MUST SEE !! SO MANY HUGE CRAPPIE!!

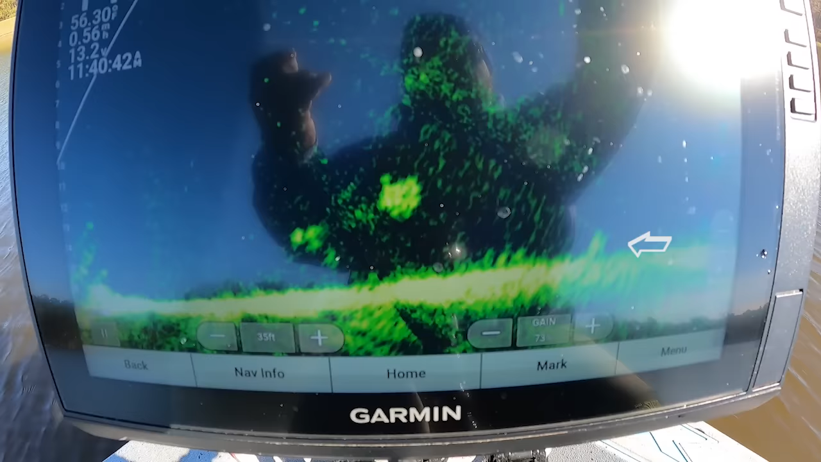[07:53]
See what happens. Sorry, baby. Sorry. He saw it. Now get it. Get it.
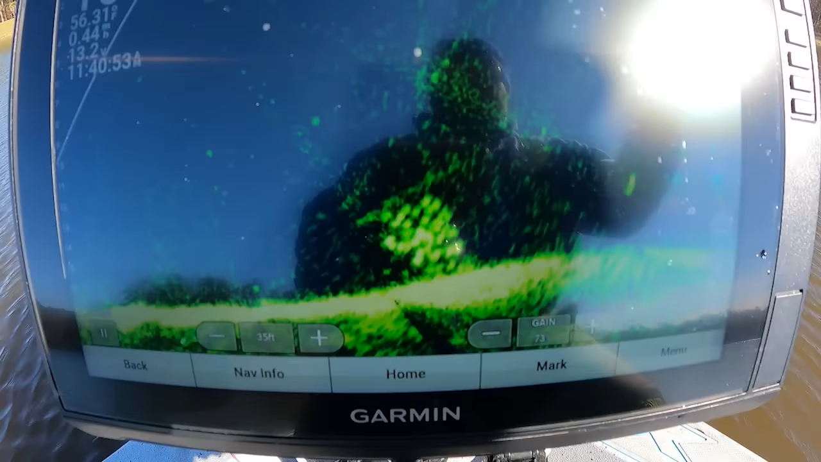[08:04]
That's what I'm talking about.
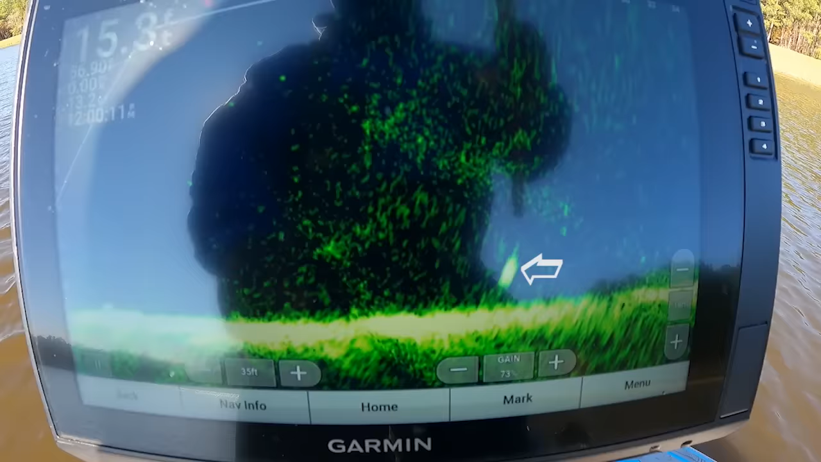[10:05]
uh see if they wanted a smaller profile trying to block this son the best i can
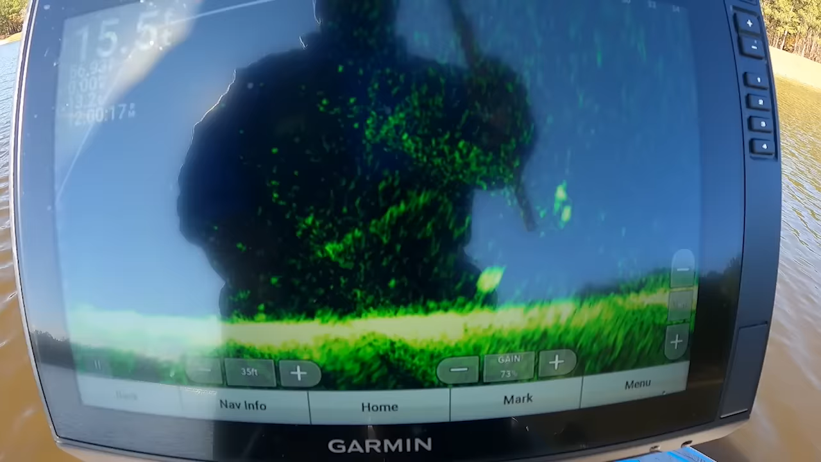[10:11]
uh see if they want that little stumpy right there he said let's see what he do
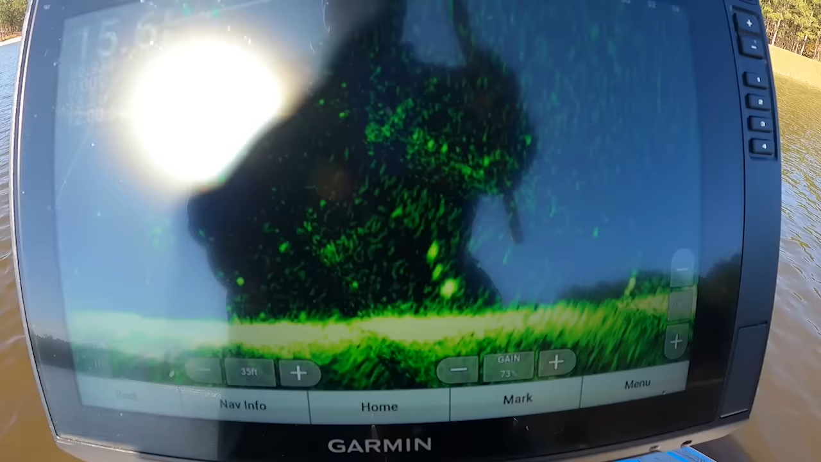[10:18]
i knew you wanted that little stumpy you can't hear i
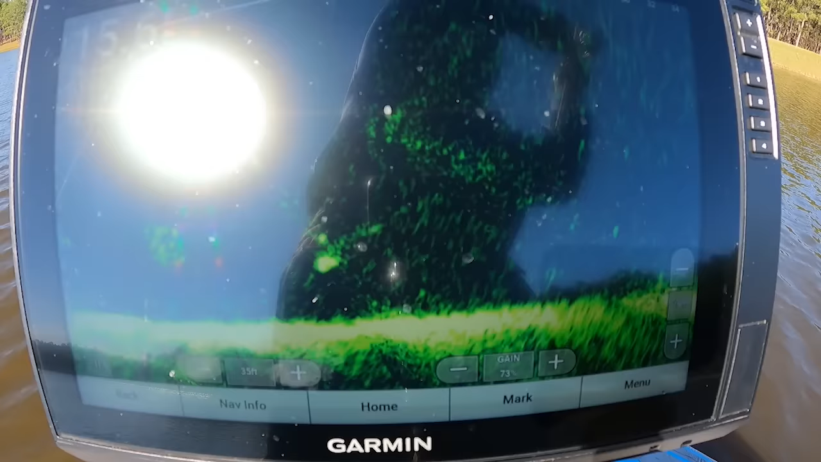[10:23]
know i know you wanted that little stumpy everybody want that little stumpy little stumpy with the two times hook everybody want that little stumpy i know he mad you you're gonna
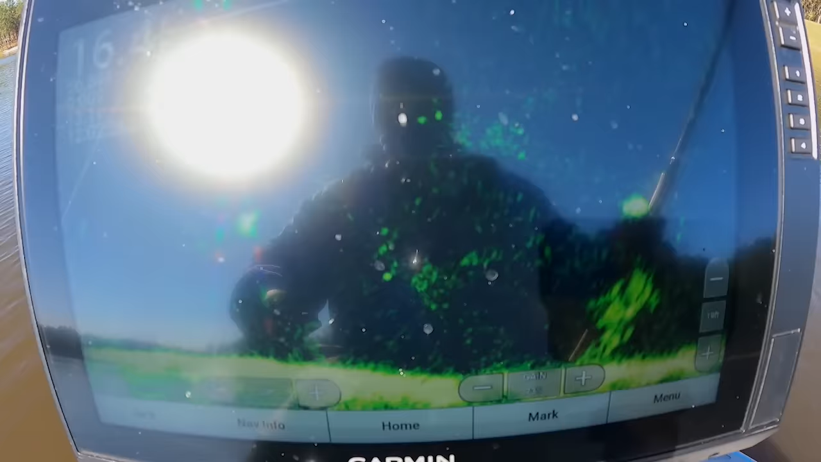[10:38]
all right guys look like a good fish right here as well let's see if we can get on this one
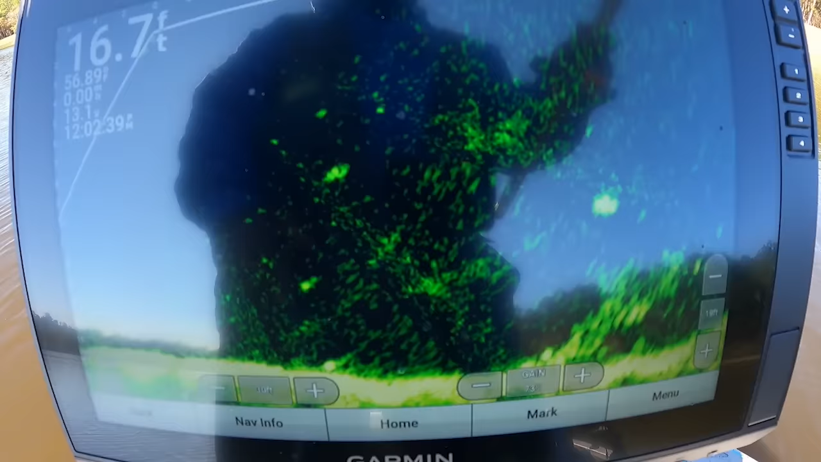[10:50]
On screen: depth 16.7 ft
they like that distance uh-uh i lost it there you go there you go turn this over get it
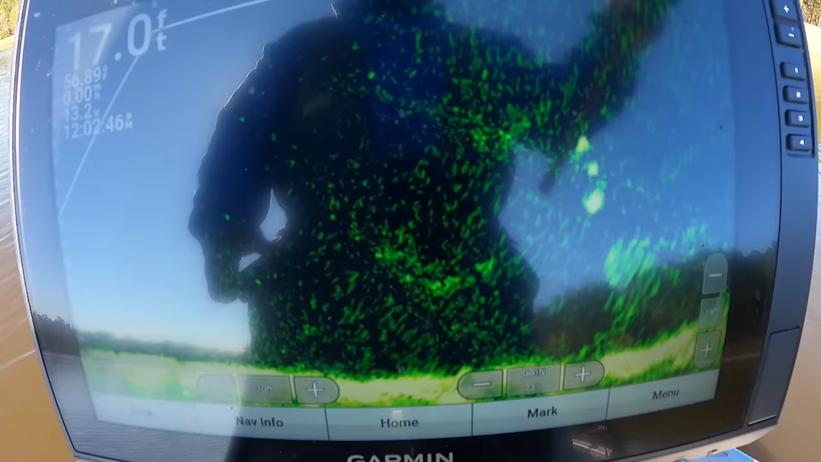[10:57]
On screen: depth 17.0 ft
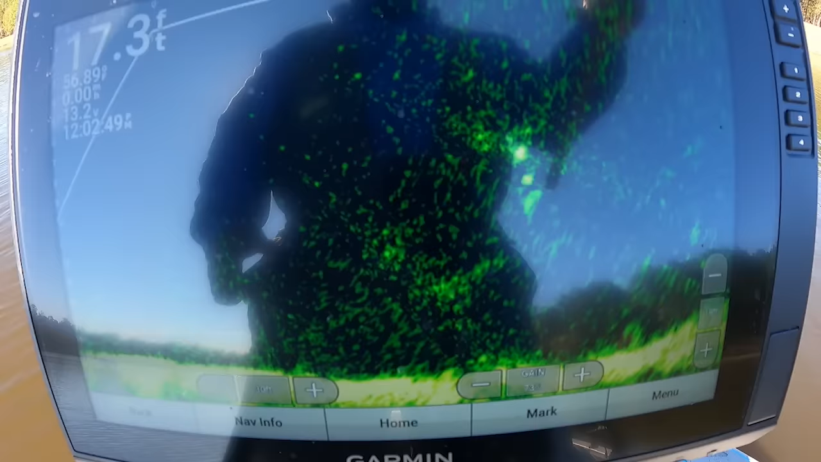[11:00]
On screen: depth 17.3 ft
get that little stumpy that's what i'm talking about
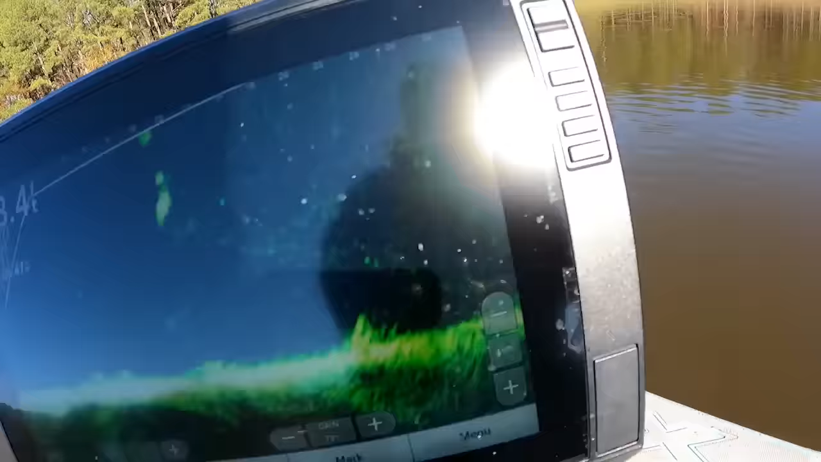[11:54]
let's see if he get it you see it let's see if he get it oh he got it too that's a monster right there that might be that might be him y'all that look like him that ain't him though he's a good fish
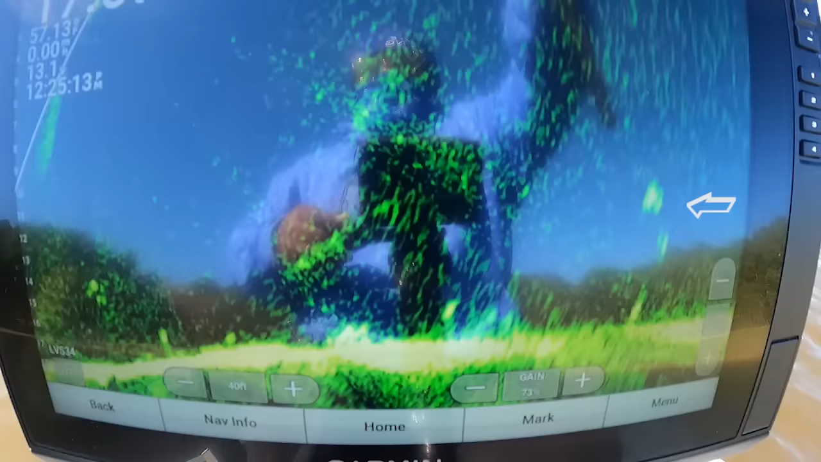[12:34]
that's a stud i went ahead and pitched to him that far out see if i can get him to see it
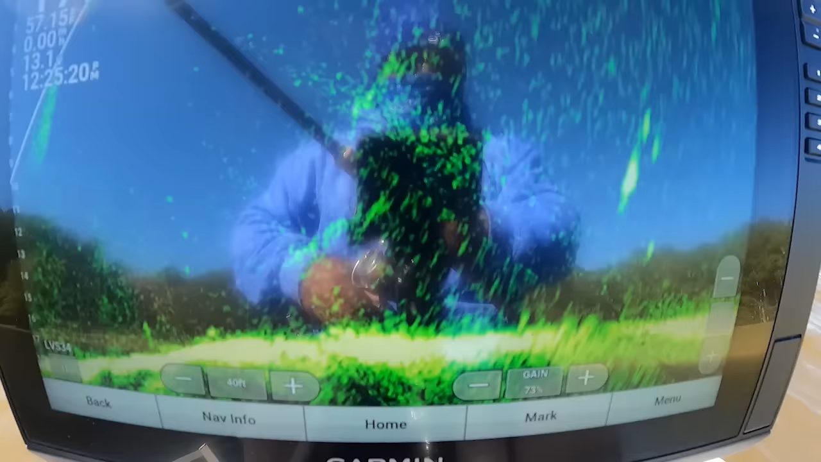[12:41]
he see it see if he get it he ain't get it though
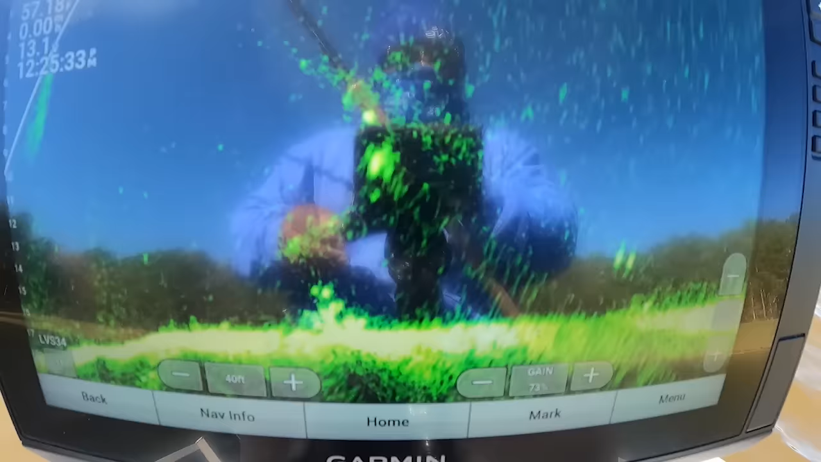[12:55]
he ain't get it oh man i thought he had it i see you big boy
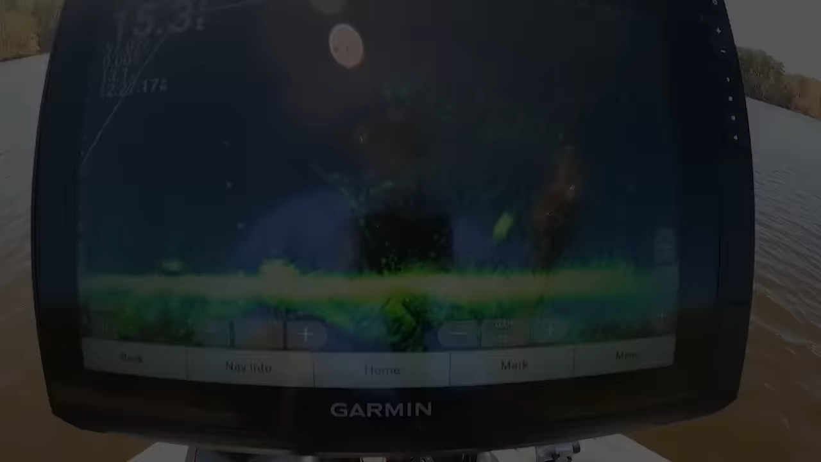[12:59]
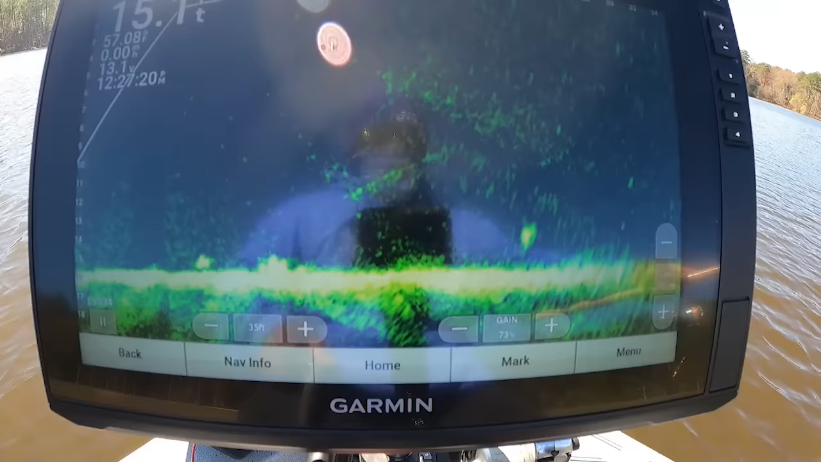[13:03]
now i gotta chase you because you're running just turn and get there you go i knew you would do it boy do it to me every time make a u-turn for your boy there you go